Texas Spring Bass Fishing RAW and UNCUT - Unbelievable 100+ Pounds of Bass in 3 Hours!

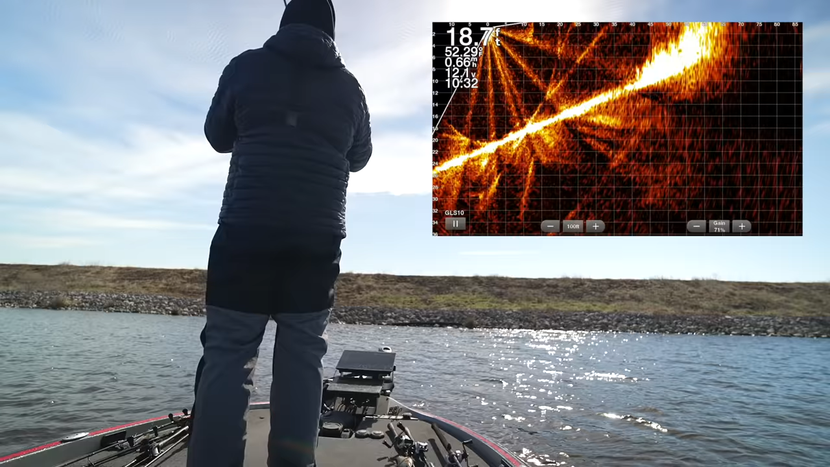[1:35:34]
That sucked. It's probably a 7-8 pounder. Big old head shakes. Surface guy. Well, piss.
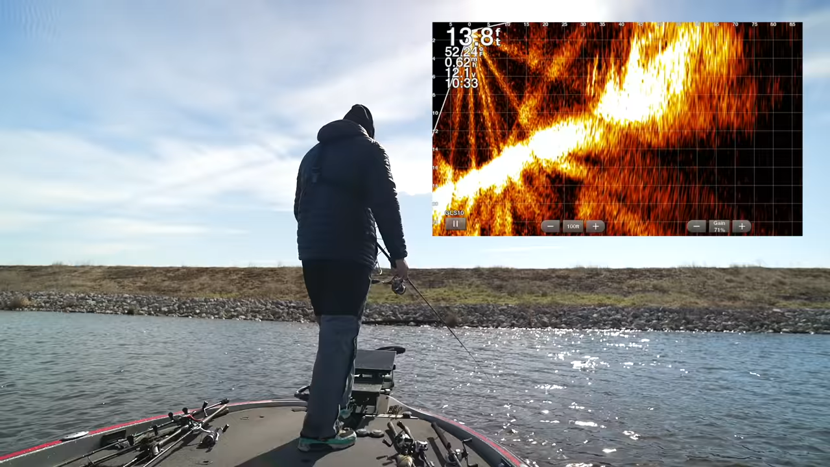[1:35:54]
On screen: depth 13.8 ft
Did he seriously turn and try to eat that?
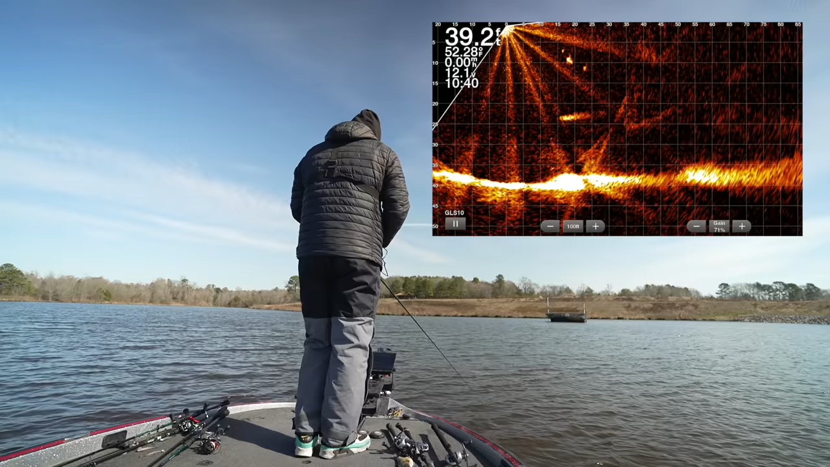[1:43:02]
On screen: water 52.28°F
Swimming up to it. Dang it. Yeah, that guy ain't gonna do it. Poop, Cole. Poop.
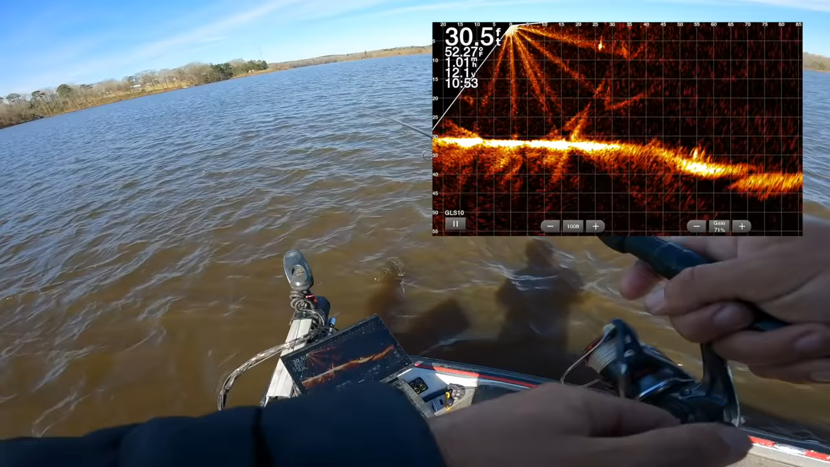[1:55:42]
On screen: depth 30.5 ft
I tried to lead him where he's going a little bit. Another one of these fish that's 5 to 8 feet below the surface, over 30. Too close to him now. We'll see if he still bites. Still moving sideways.
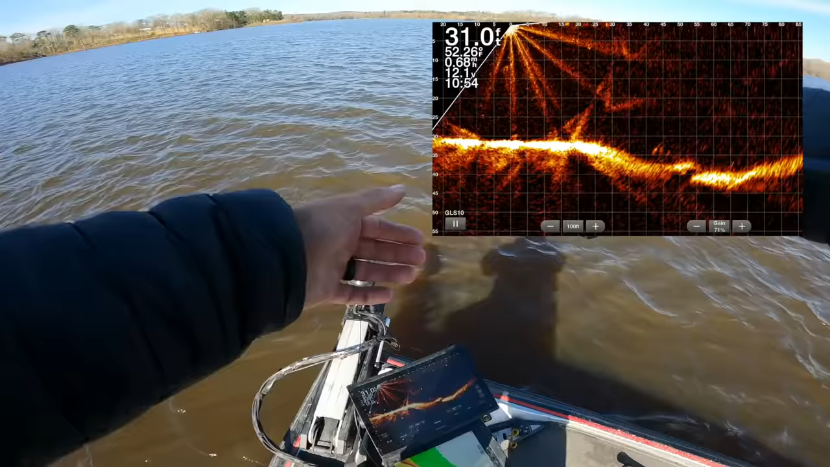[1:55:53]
On screen: depth 31.0 ft
Definitely is scared of the boat now. And we screwed it up. God dang. That's a new fish. Look at that fish out there. 75 feet.
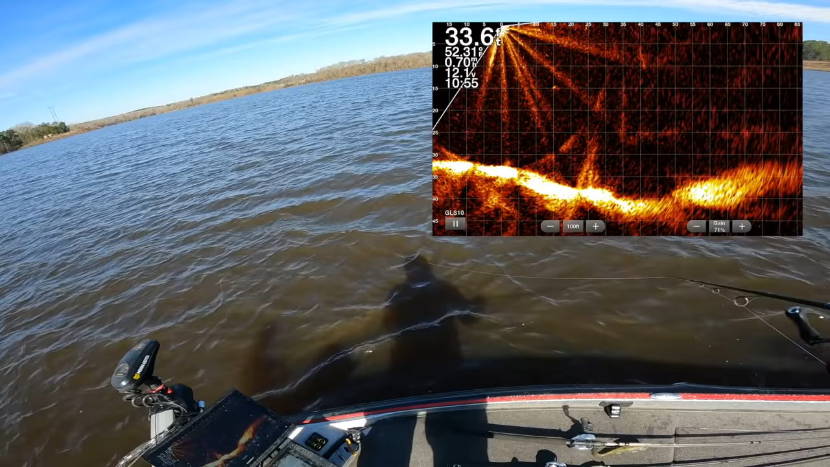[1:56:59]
Yeah, we're going to stay here for just a second longer. There's a couple million fish. Can't quite get it there. He went down to it anyway. Oh, he's on it. Can't really see it because I suck right now.
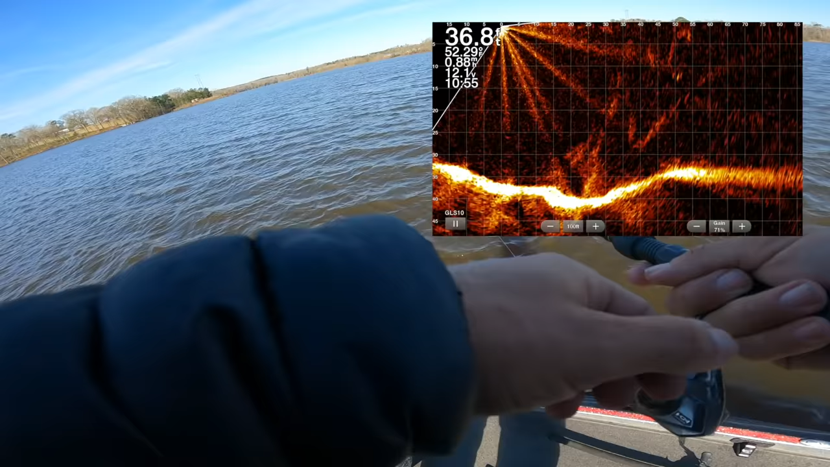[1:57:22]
But, yeah, it's not good when they nose down like that. They're usually donezo like he is.
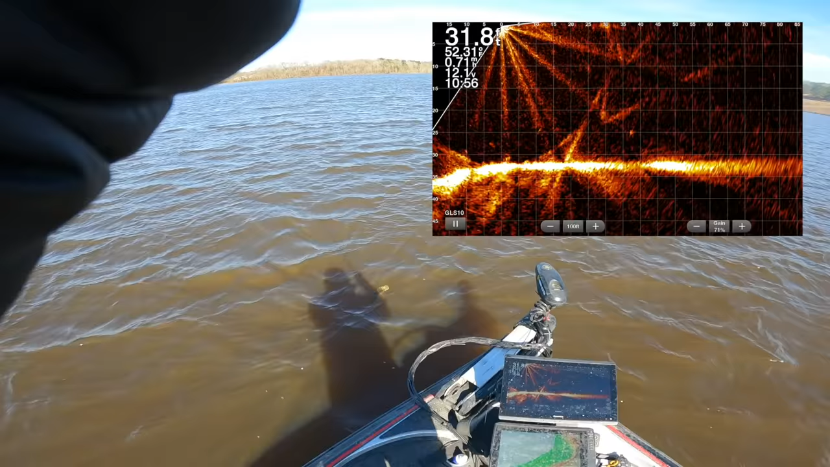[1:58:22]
gonna do it. Yep. That small guy. Hi, small boy. Oh my God, that's a crappie. Look at that crappie.
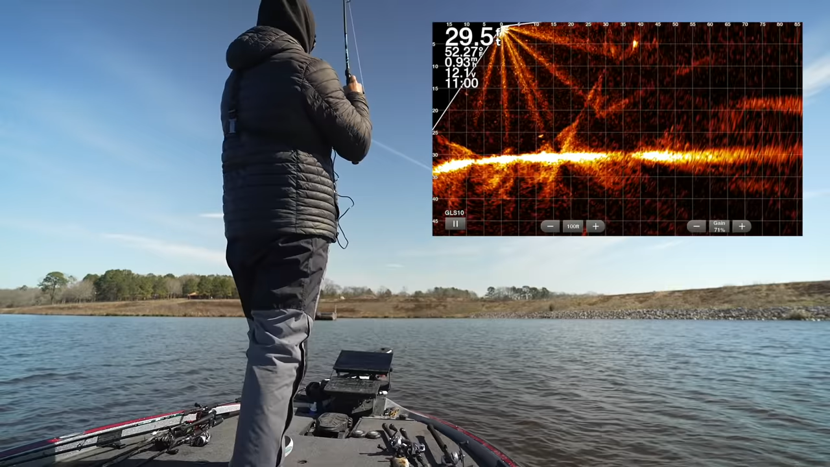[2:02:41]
That's a walleye. Big old wall head.
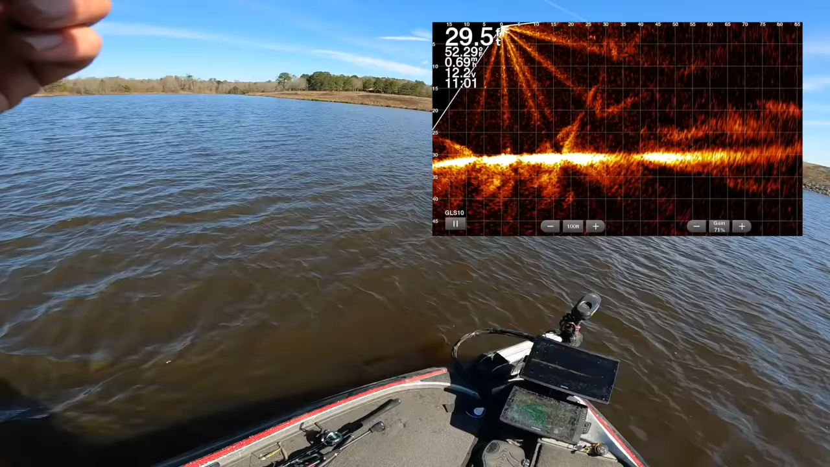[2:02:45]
So you guys can see on the screen right now, those are just fish out there chasing the baits.
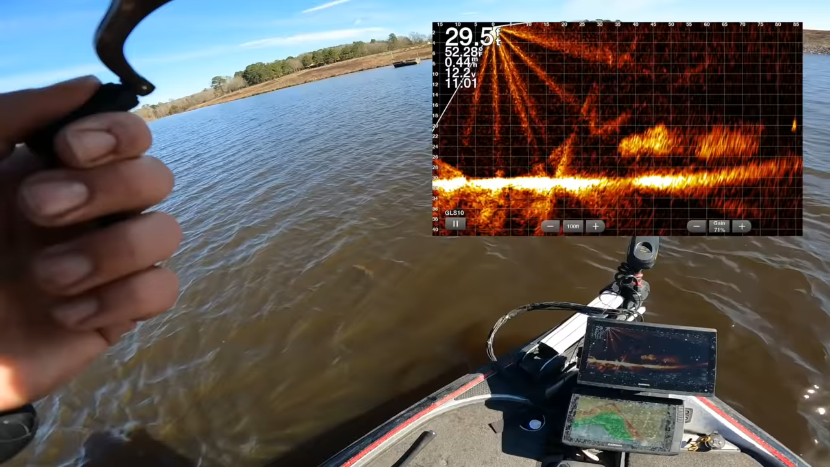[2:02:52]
Look at those guys right back there.
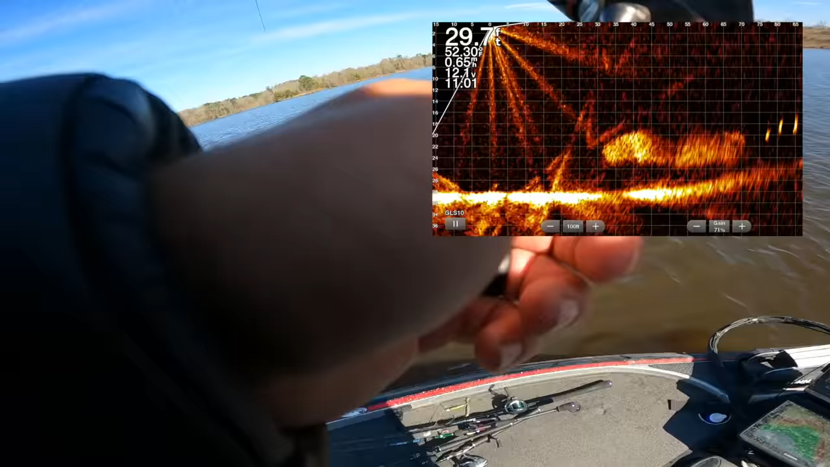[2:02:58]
On screen: depth 29.7 ft
You gotta get this little 5-pounder off and get back to trying to catch them. Wow, that was the best boat flip of all time-ish. The fatty. This is getting ridiculous. In a good way. Just kidding, I don't want those other guys. I want this bigger one. But my stuff's all screwed up. Dude, they're just everywhere chasing this bait.
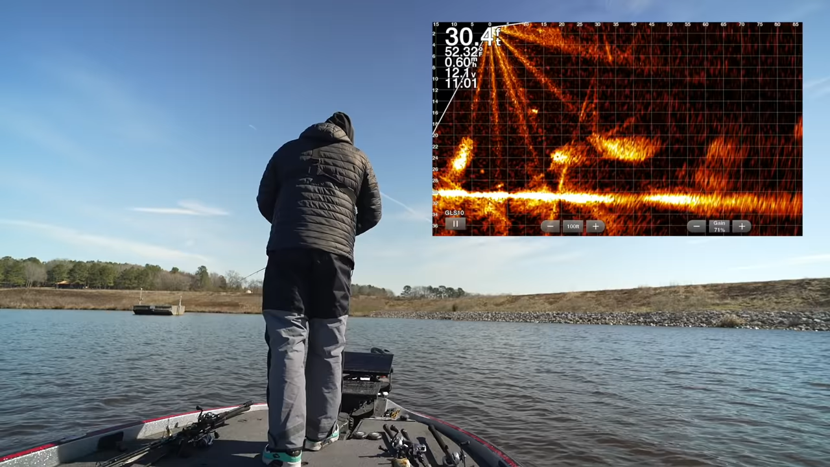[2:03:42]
On screen: depth 30.4 ft
This guy's doing the same thing. He's feeling the ping a little bit and he wants to come up to it. Now he's going away from it. Didn't want it. Where'd those other guys go? Oh, they're under the boat now. How convenient. I'd like for all of you guys to take note of the amount of boats that are out here right now in this spot for when this video airs, the week after that, when we come back here. Everybody take note? All right, great.
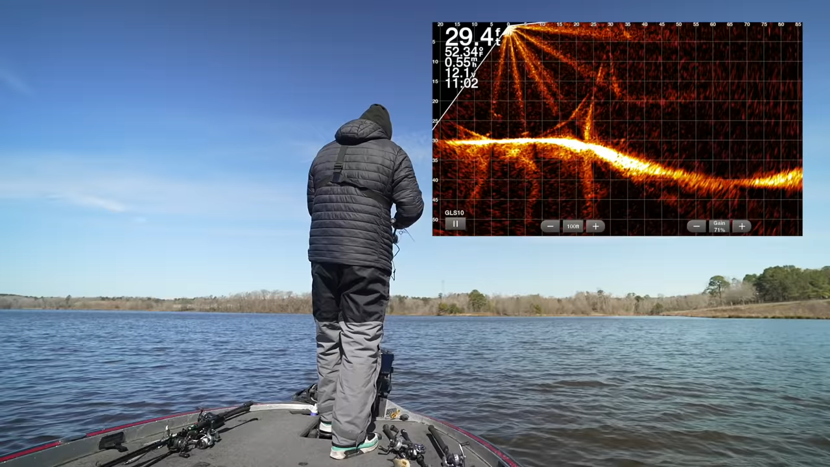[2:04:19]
On screen: depth 29.4 ft
That's a megalodon out there at 70. Deep though. Did I miss him? Or hit him right in the face? I think I hit him. I'm a little bit to the right of him. Dang it. He turned weird too.